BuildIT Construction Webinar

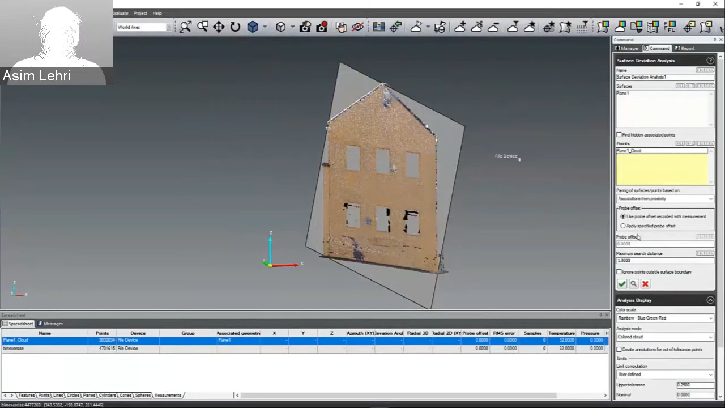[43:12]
And I will say that the analysis itself, when we extract the plane, there are, of course,
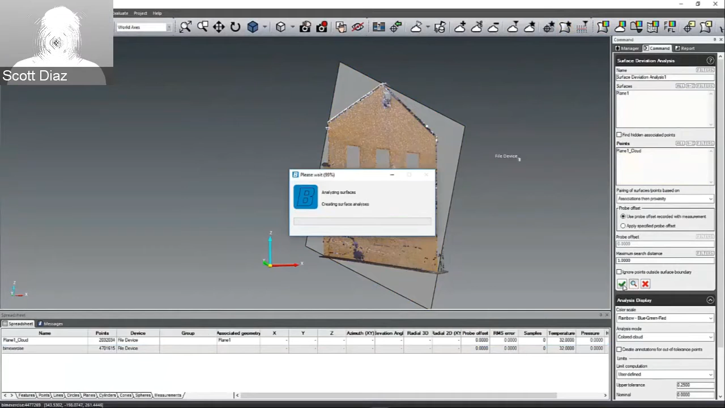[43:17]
methods for restricting the plane to be perfectly perpendicular or parallel. So, you're comparing against, you know, perfection.
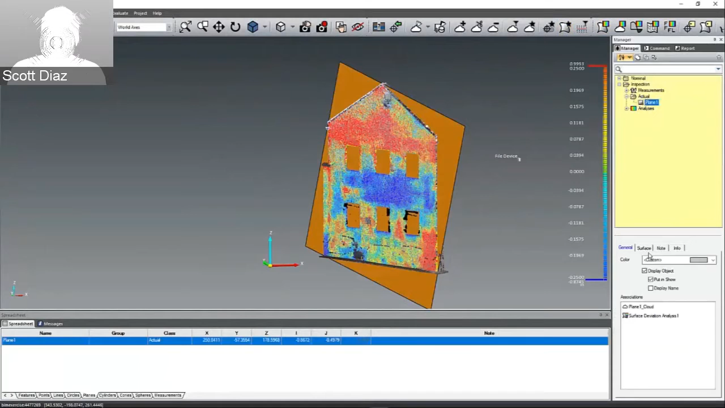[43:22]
Exactly. And I did get a couple of questions from the contractors and surveyors about how,
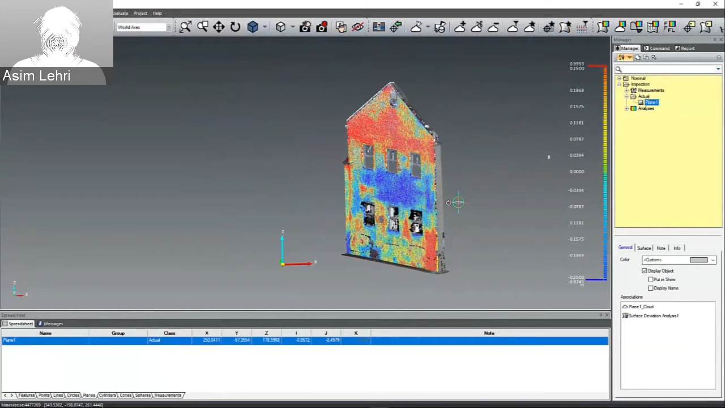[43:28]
if they want to actually, you do create a plane using the points. If you want to actually redirect the plane and increase the slope, you can do that in the construction tab.
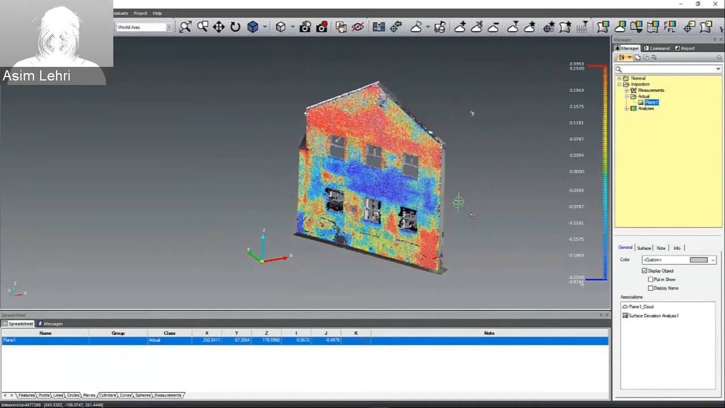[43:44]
So, you have that possibility to create another plane and do a deviation in relationship to your constructed plane. So, that's wall plans. We move to the volume computation.
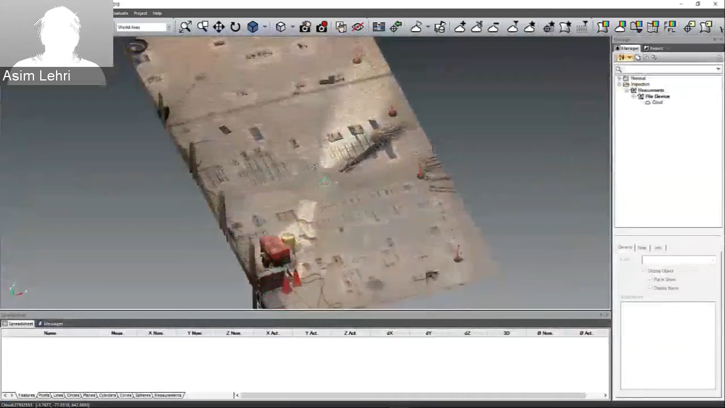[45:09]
This is more of a garage scan. So, here you have a section where you want to investigate
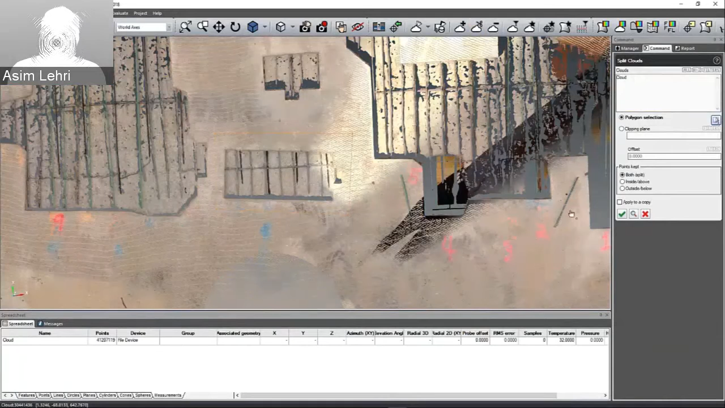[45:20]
and you want to see how much volume of cost. How much material is required to fill this section. You basically select that region.
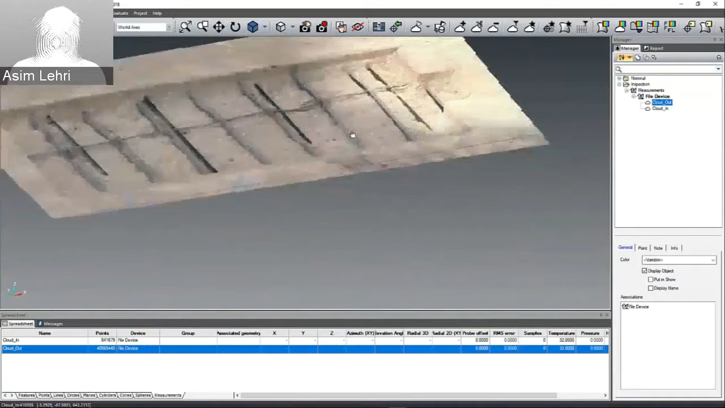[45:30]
You create a plane telling the software that's the top surface of the plane. And then you can specify
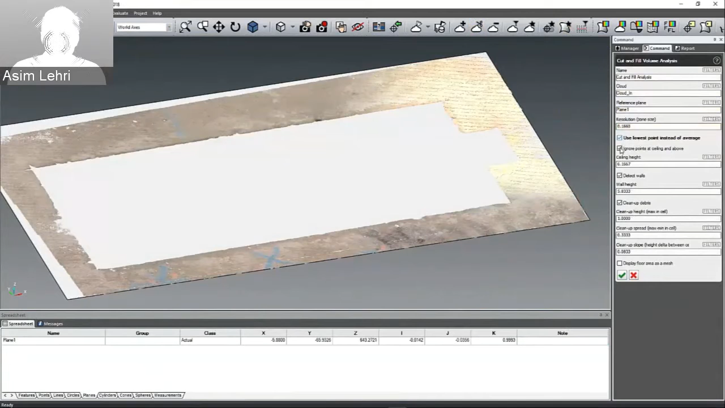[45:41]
in a later stage of in this. If you have debris, you can remove it, but obviously in this in this function, you don't have one.
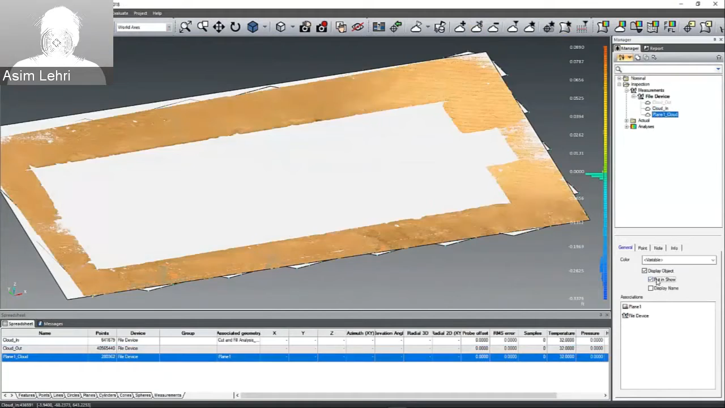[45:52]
And then once you play that feature, it will give you the analysis.
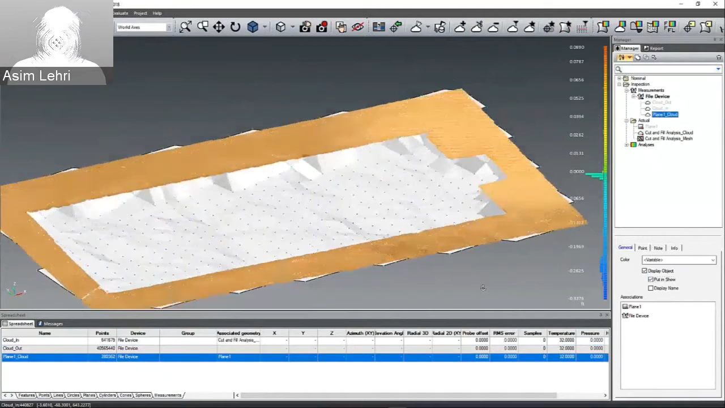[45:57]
And if we go into the message bar, it will tell you the floor area of the selected region.
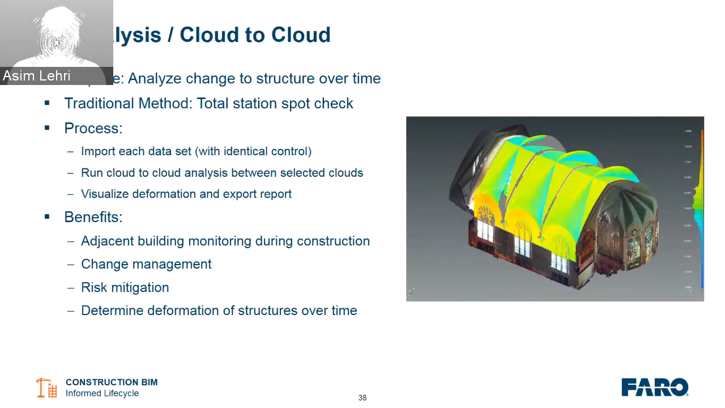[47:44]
Again, this method can also give you an indication what has changed in terms of the floor area also. So, I had a couple of situations where the clients asked me. They wanted to see before and after how they actually put the concrete slab and so on. They wanted to see all the deviations. So, Scott will actually show you a quick video of how that is done. It's very, very simple. So, all you need to do is cut the plane of the cloud.
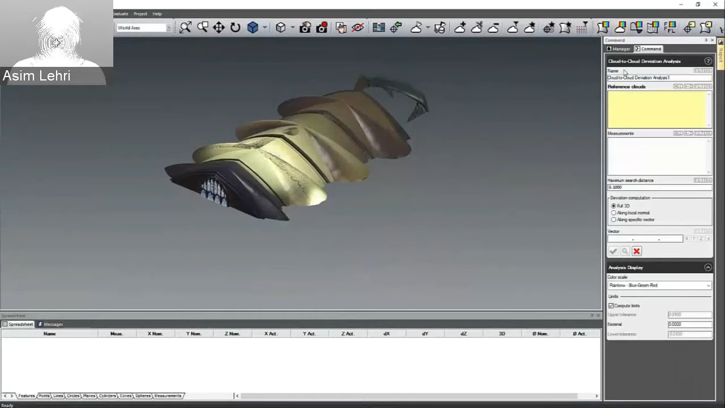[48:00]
You want to investigate just the roof. You select one cloud as a reference. You select the other.
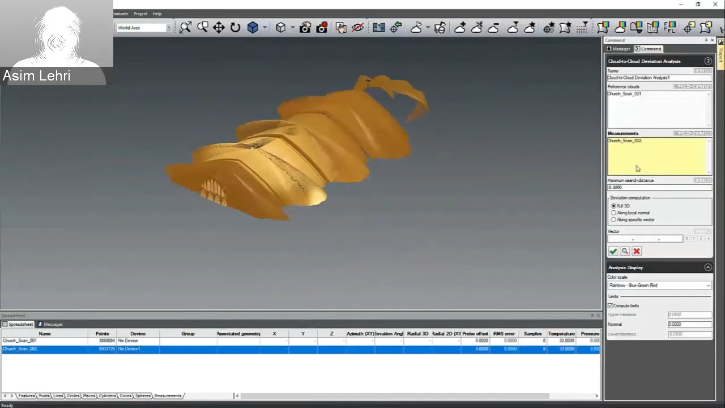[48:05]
And you just tell the software to do the analysis, picking out your own tolerance within and outside.
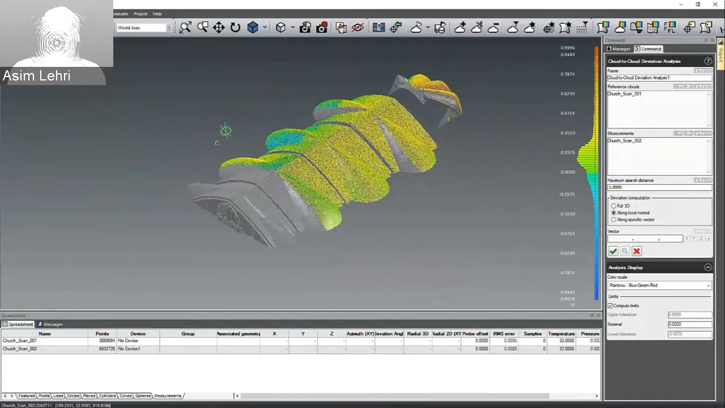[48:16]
And that software will actually give you the analysis. So, the reference will be created as a mesh, as a normal.
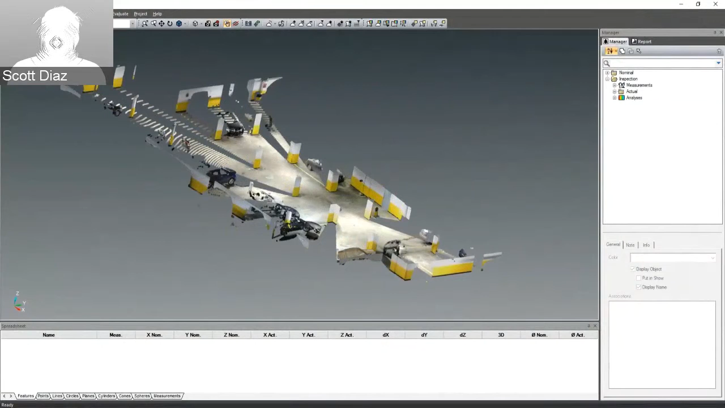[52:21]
And then from here, we run that topo analysis to get our contour lines like Asim showed before. So, same example.
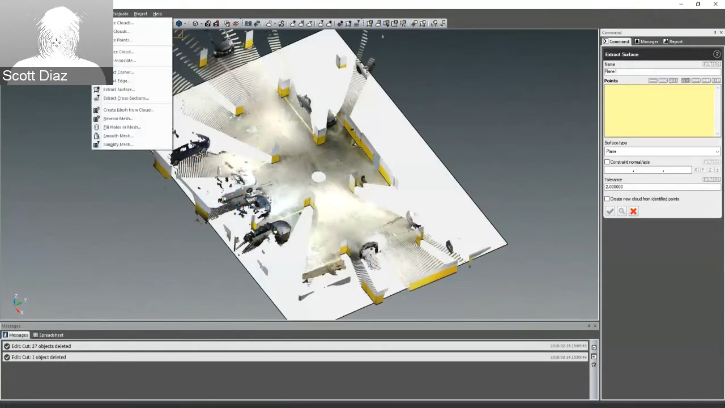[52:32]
And so, you'll see these topo lines get extracted out from the floor and that will give us our highs and lows.
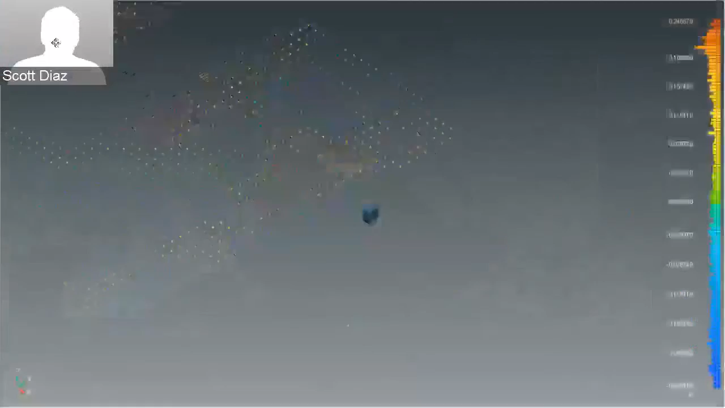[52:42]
And from there, what we're going to do is take these contour lines and send them to the projector,